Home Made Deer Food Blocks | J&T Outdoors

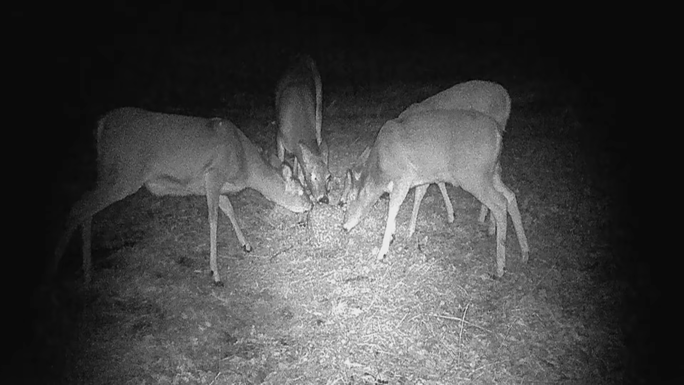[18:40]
your trail cameras when you're coming to put these on food blocks and stuff you kind of want to watch the settings